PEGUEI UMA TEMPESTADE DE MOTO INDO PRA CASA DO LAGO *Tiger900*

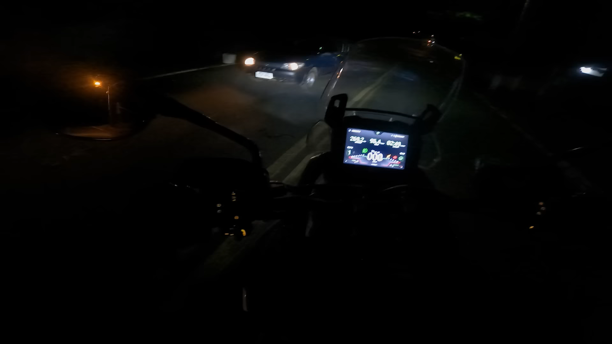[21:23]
Olha a cobra aí, moleque. Não sei se vai dar pra ver. Deixa eu clarear ela. Mano, tem uma cobra aqui, velho. Do nada.
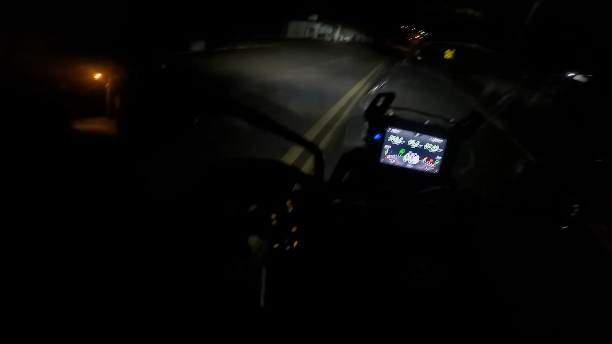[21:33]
Deixa eu clarear ela do outro lado. Pera aí. Não sei se tá viva, se tá morta. Deixa eu ligar o pisca-alerta aqui.
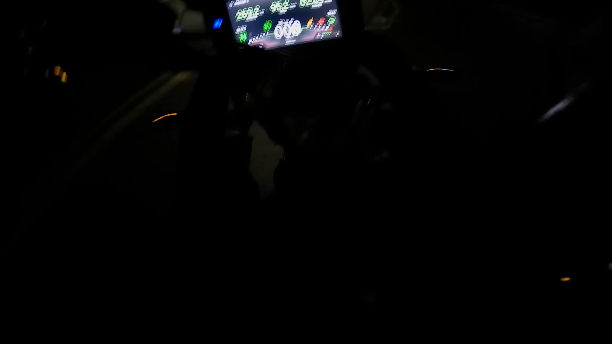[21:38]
Rapidinho, rapidinho.
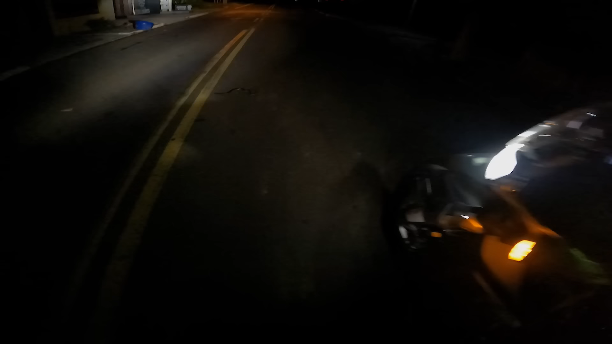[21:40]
Olha aqui, mano. Eita, tá viva, viada. Tá viva.
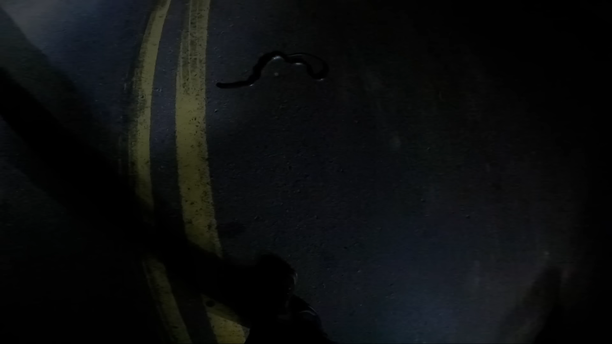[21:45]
O Isa aqui, mano. Tá louco.
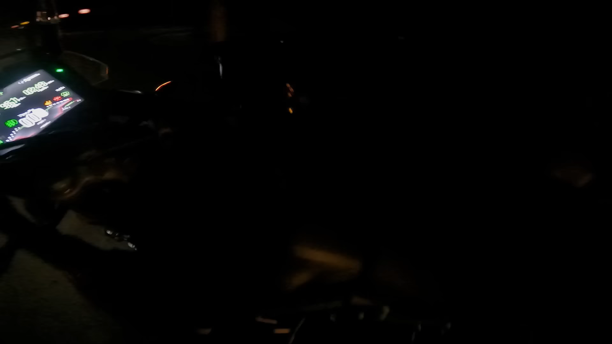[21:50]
Mano, a cobra aqui, velho. Finalmente chegamos, graças a Deus.
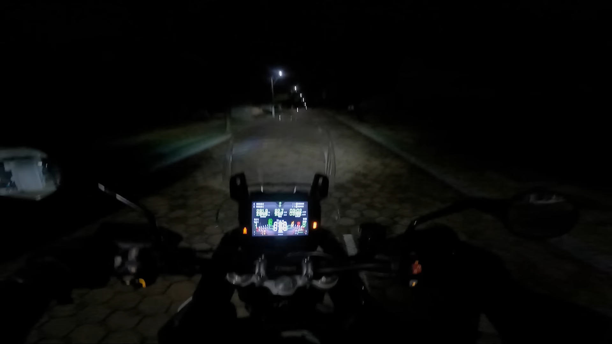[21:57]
Chegamos na Casa do Lago, já estamos dentro do condomínio. Depois de três horas de viagem, ó. Três horas, ponto dois. 282 quilômetros certinho. E quando parar a moto ali, eu quero ver a média que ela fez. Só que é o seguinte, eu não quero já aparecer ali de moto. Porque eu não quero gravar esse vídeo de noite. Então eu vou fazer o seguinte, como é meio de semana que eu tô gravando esse vídeo.
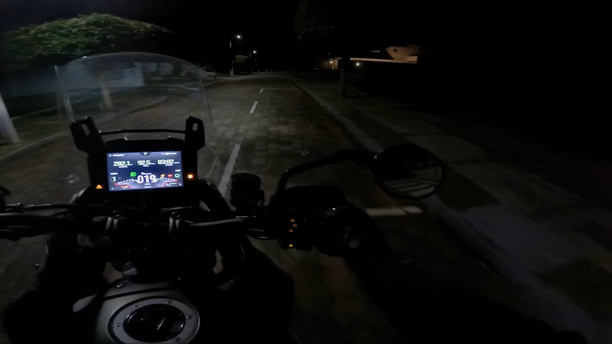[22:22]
E eu acho que não chegou todo mundo ainda, ó. Como vocês podem ver.
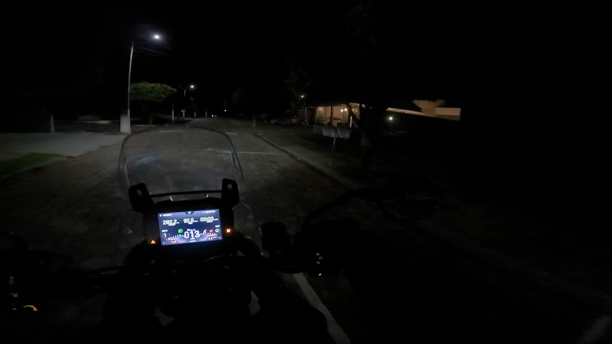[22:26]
Eu não sei se a GoPro vai pegar, mas só tá o Fusca. O carro do pai do Renato. E a Porsche do Thiago.